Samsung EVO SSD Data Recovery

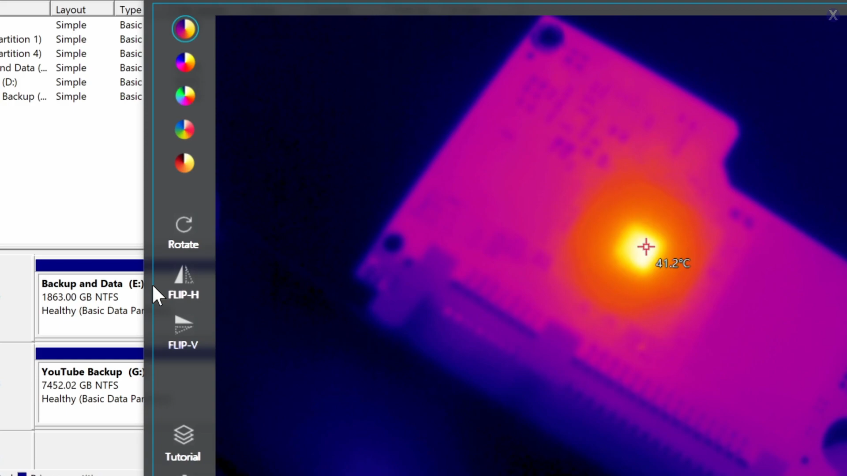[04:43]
On screen: spot 41.2°C
And it looks like that the controller is getting very hot. So, even based on these symptoms, it doesn't necessarily mean that this could be only a problem with the controller. It could also be a problem with the NAND itself there.
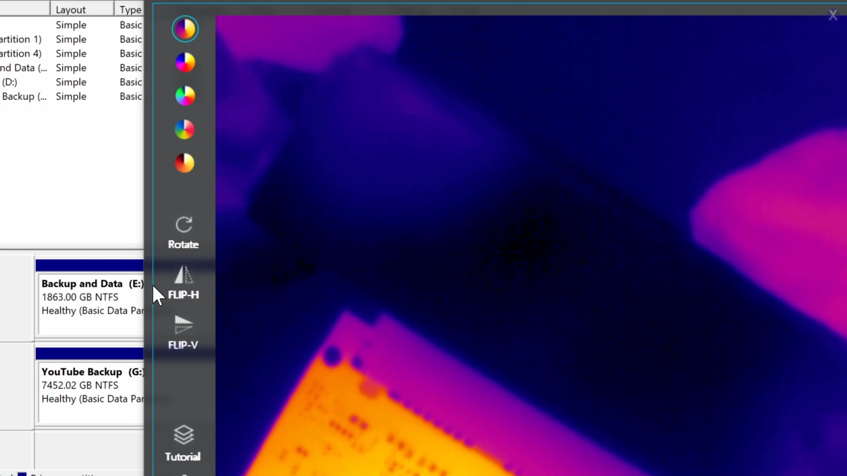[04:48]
Let's go ahead and check it out under our software and see what we're getting.